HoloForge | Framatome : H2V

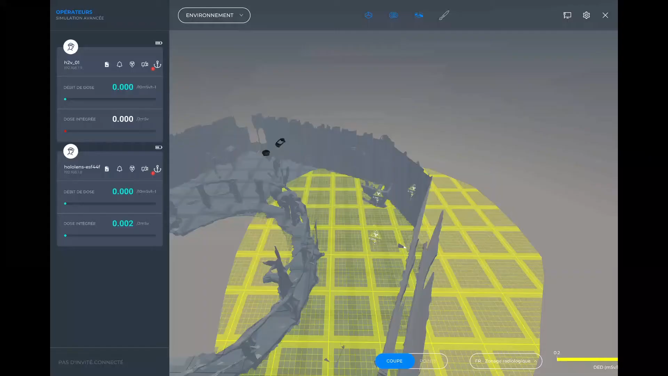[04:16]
venir positionner dans l'espace des marqueurs de danger, de différents dangers,
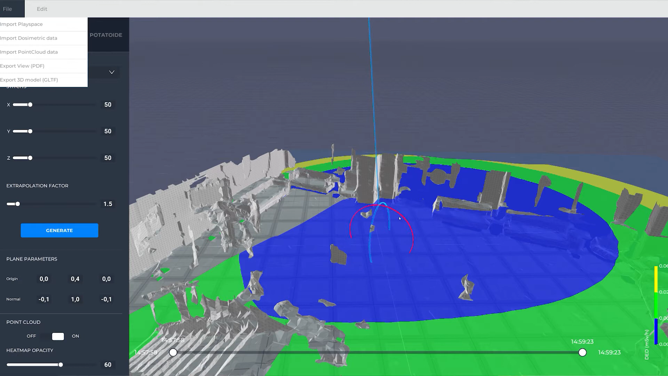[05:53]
l'opérateur va pouvoir naviguer dans les zones les moins à risque et s'exposer le moins possible à la radioactivité.